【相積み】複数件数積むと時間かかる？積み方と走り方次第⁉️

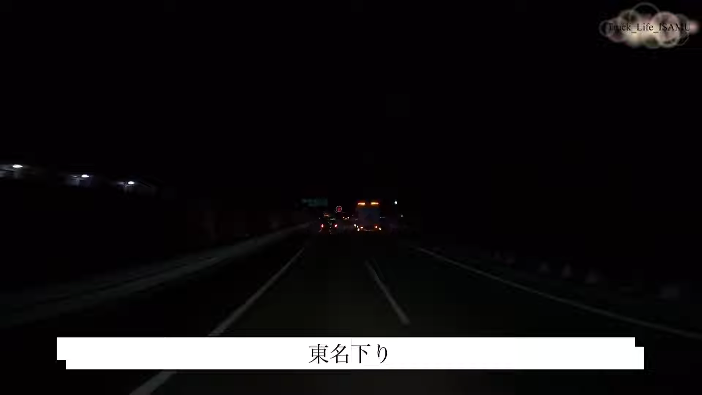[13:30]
はいえーなんとか透明で下ってきておりますあー疲れましたね今週1週間まあこんな感じになっておりますいやー透明のこの観覧車いいねーめっちゃ綺麗やわー久しぶりにいい感じで見ておりますあとどっかしらでねまた泊まってご飯食べて本日は
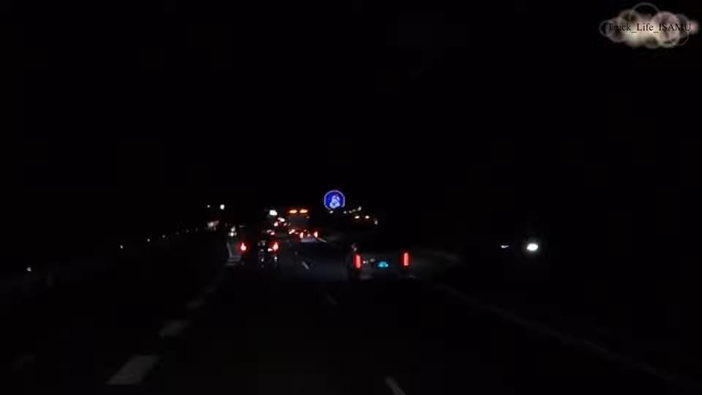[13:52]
もうゆっくりえー遺書かを向けて帰ろうかとも思いますけどうわー雪だるまちゃうか今のめっちゃ綺麗やわーちょっとアップにしてるかどうかわからんすけどいやーもうめちゃくちゃ綺麗うーんやっぱ藤川の夜のこの観覧車いいっすねーカリアの観覧車もねやっぱいいんですけどこれなかなか通らないこの夜の富士川の観覧車やっぱ綺麗やねイルミネーションがこう結構ねあるからいい感じでなっておりますねあー多分あれは雪を模様になるかな